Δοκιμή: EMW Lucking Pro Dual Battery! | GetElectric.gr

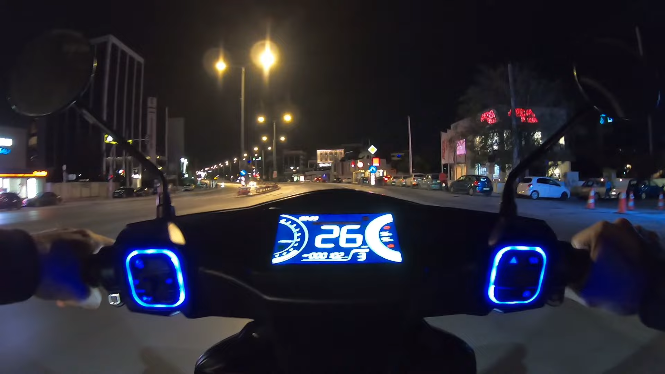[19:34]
Είναι ικανοποιητική η απόδοση, αναμενόμενη για το βάρος σκούτερ και τα βάτς του μοτέρ. Δεν φεύγει σπινιάροντας από στάση, φεύγει όμως αρκετά σβέλτα και ειδικά τα 50 τα πιάνει πάρα πολύ γρήγορα,